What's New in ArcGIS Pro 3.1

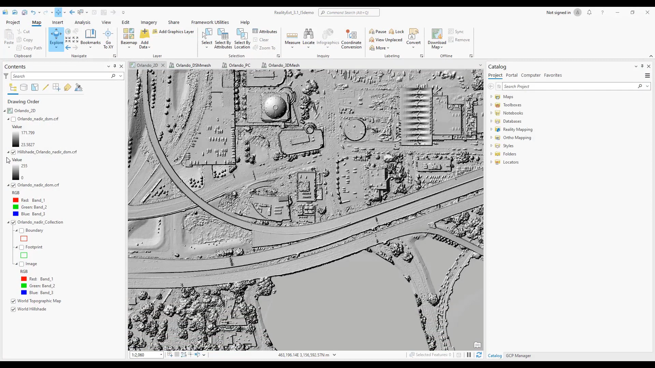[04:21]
Whether you need a full-resolution digital surface model, distortion-free true ortho imagery,
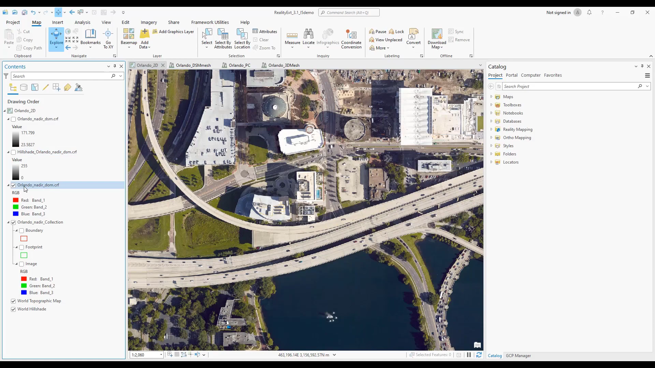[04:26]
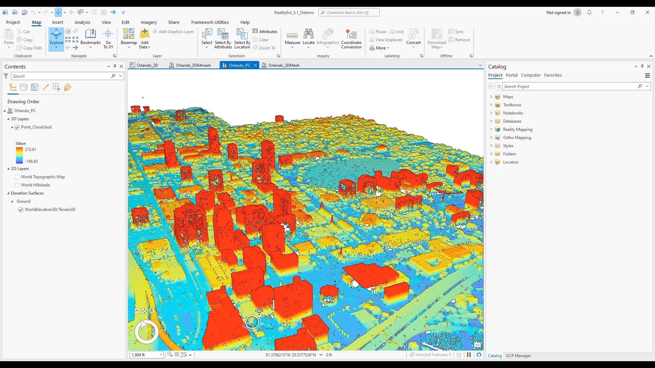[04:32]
high-density point cloud, or a digital twin of your project area. ArcGIS Reality for ArcGIS Pro provides
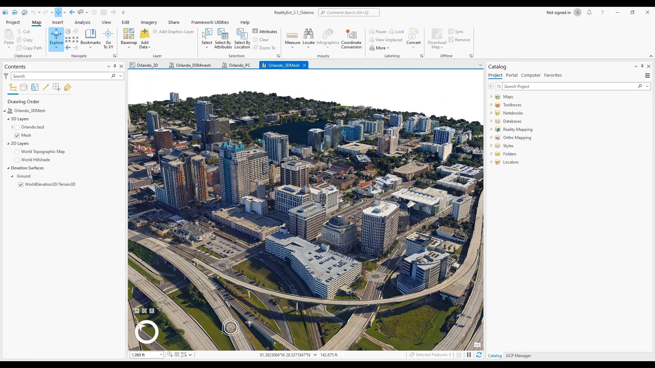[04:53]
you with the tools you need to extract from imagery the data you require to support your organization's projects.